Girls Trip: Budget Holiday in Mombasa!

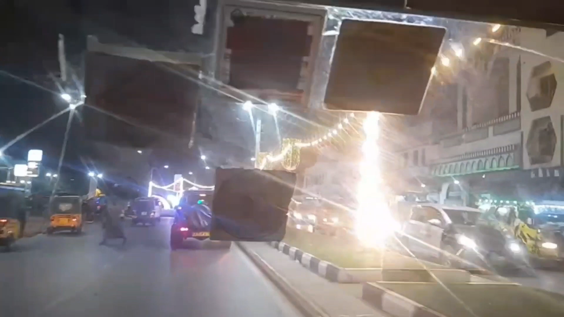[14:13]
Yes, guys, and here we made our way out of Mombasa, and it was during Ramadan, and you can see how Mombasa was doing.